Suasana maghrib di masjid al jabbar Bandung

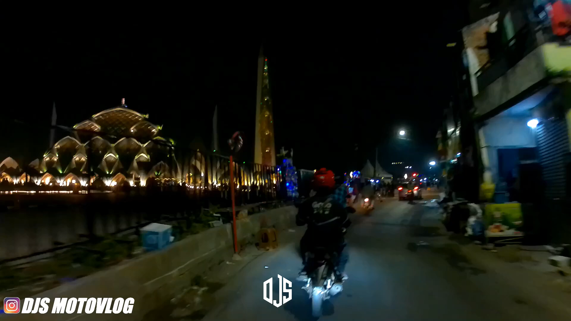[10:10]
Nah, ini Masjid Al Jabar coy.
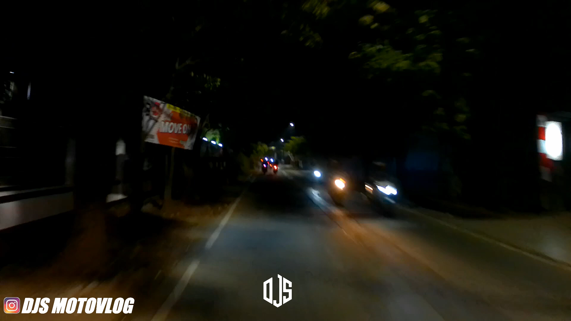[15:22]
Nah, di depan jalan Soekarno Hatta cuy.